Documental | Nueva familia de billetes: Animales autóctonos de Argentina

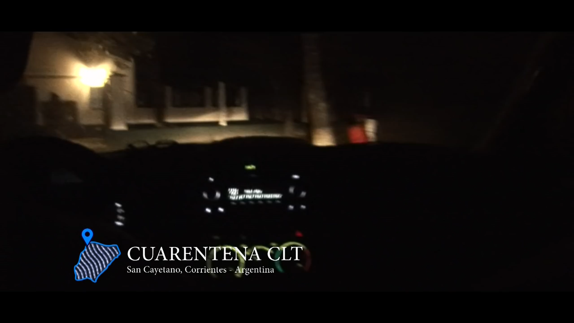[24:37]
A medianoche, llegan a la cuarentena que la Fundación construyó en San Cayetano, cerca de Corrientes.